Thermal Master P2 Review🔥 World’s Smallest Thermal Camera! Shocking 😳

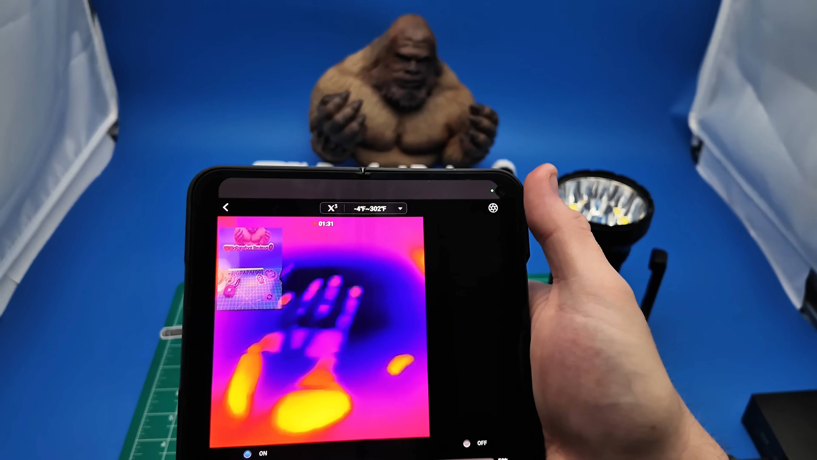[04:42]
So many different options and settings. You can rotate the camera.
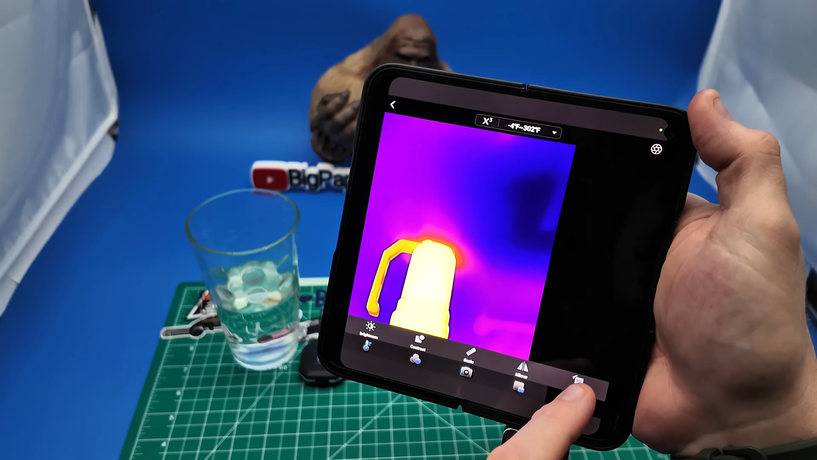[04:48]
So if there's something in particular you're looking at, you need to flip it upside down.
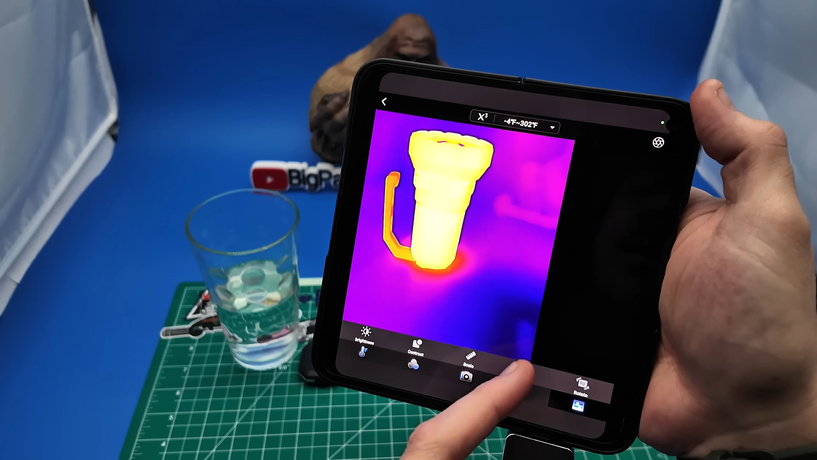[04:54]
You can actually mirror the image and it gives you the option to scale the information in the screen. It shows you the coolest temperature and the warmest temperature.
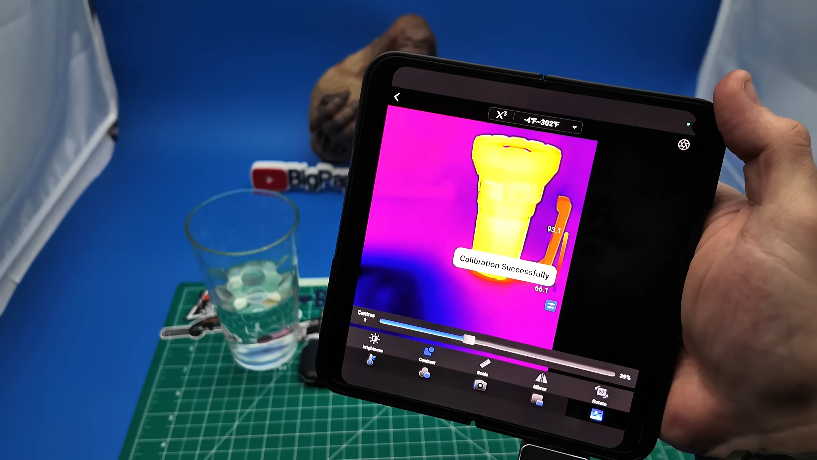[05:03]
Also the temperature settings, negative 4 to 302 degrees Fahrenheit.
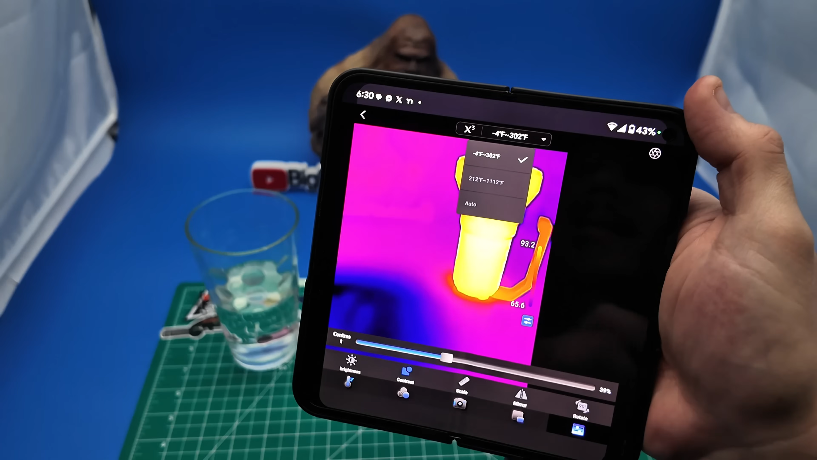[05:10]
You can actually change it.
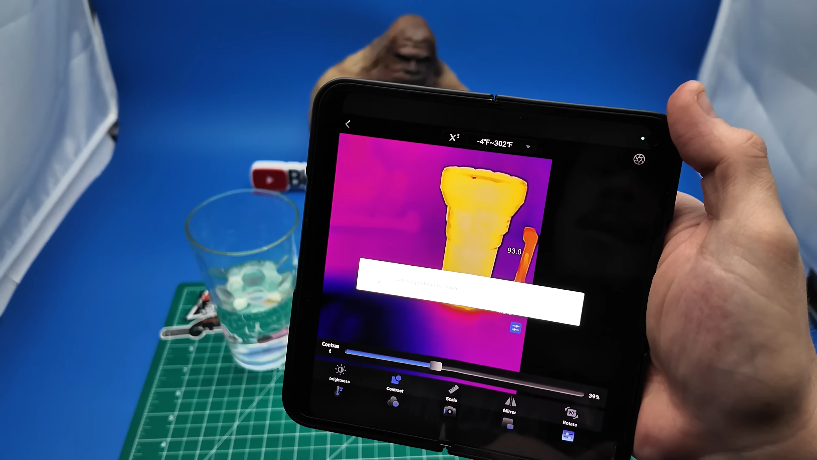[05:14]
Switching radiometric mode.
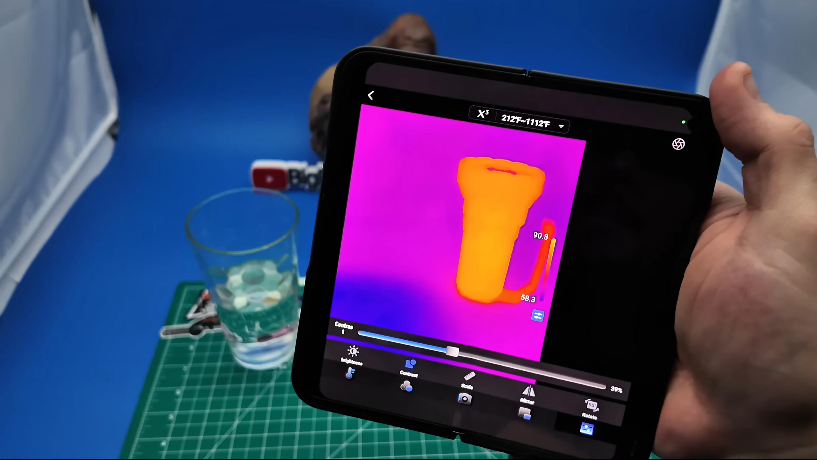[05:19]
And then once it's in that mode, you actually have an option for 212 degrees Fahrenheit all the
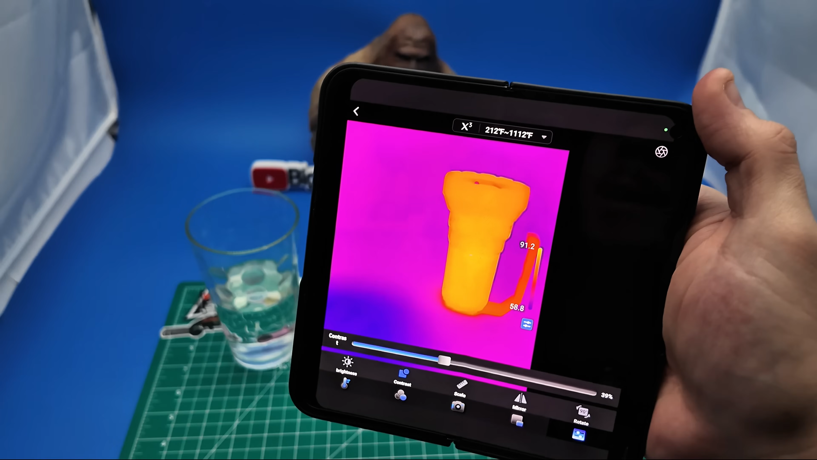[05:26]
way up to 1,112 degrees Fahrenheit.
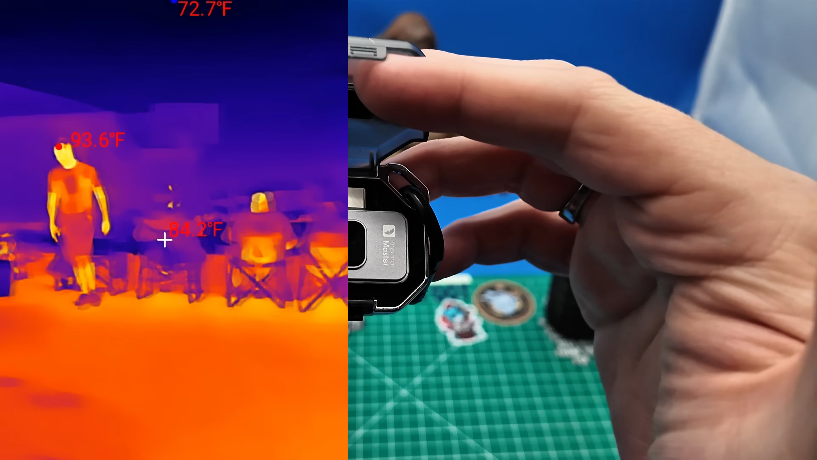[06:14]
On screen: max 93.6°F
And from the included videos, you can see this tiny camera is absolutely amazing.
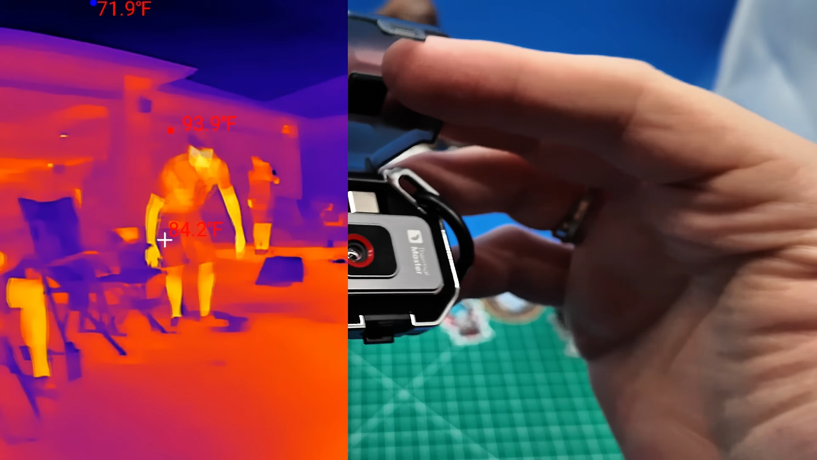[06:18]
On screen: spot 84.2°F, max 93.9°F, min 71.9°F
You have a 256 by 192 infrared image.
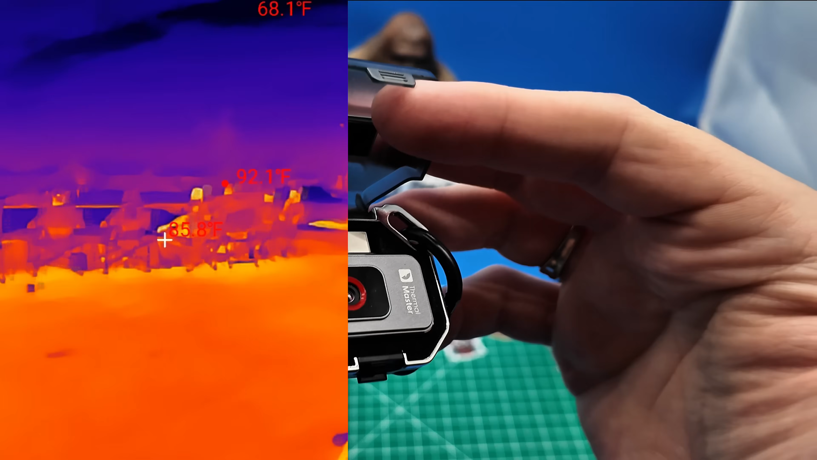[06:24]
On screen: max 92.1°F
The software upscales to 512 by 384.
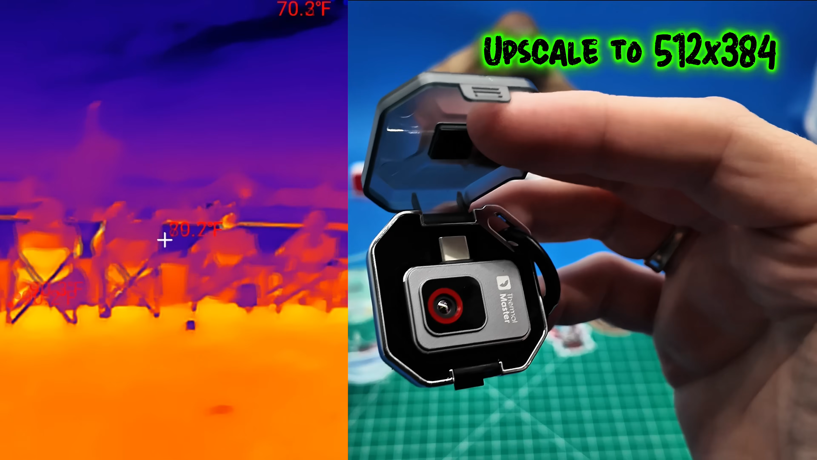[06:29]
And there is a 15 times digital pinch to zoom.